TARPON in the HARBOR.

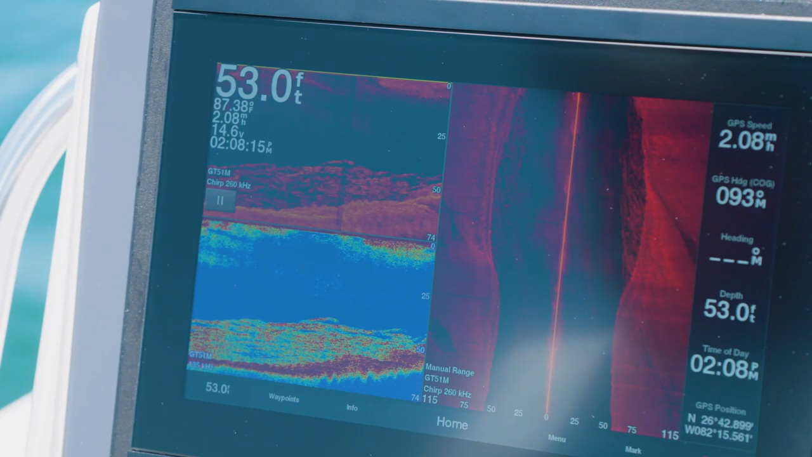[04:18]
On screen: depth 53.0 ft
It's kind of like a big marine nursery, and being that Boca Grande is in Florida,
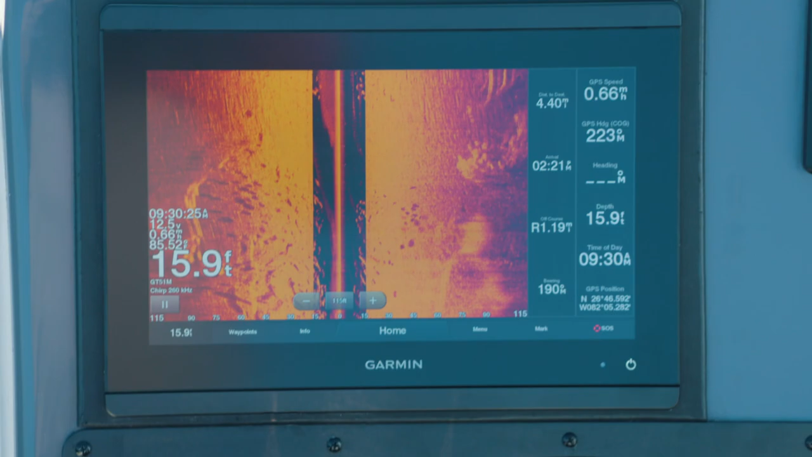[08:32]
On screen: depth 15.9 ft
Another way to find the tarpons is by the side scan function on the Garmin.
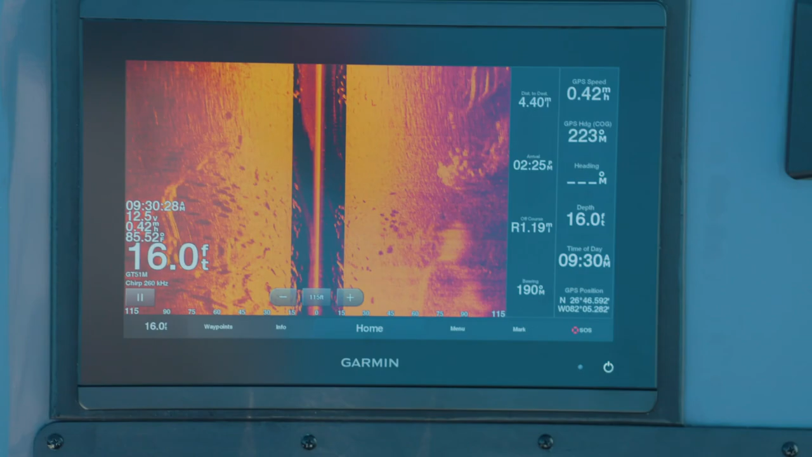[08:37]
On screen: depth 16.0 ft
Not only can you see the clouds of bait, but you can also see the distinctive silhouettes of big tarpon.
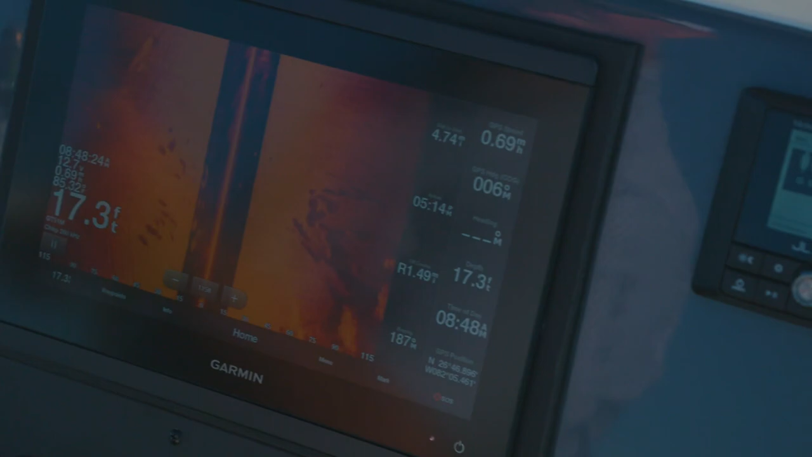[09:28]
On screen: depth 17.3 ft
Think you can see them there, bub? Look.
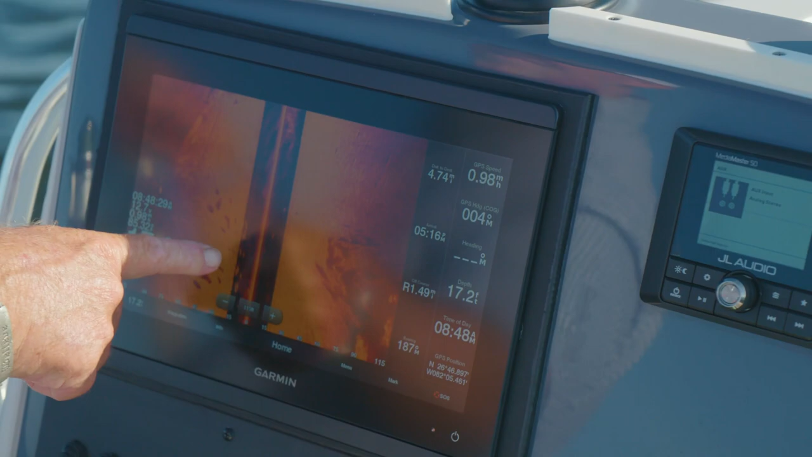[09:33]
Look at the school on the other side. Look at the giant school on that. Yeah, that's all fish. Yeah. You said when we left the ramp this morning, when the moon got to where it was about like that, they're gonna eat.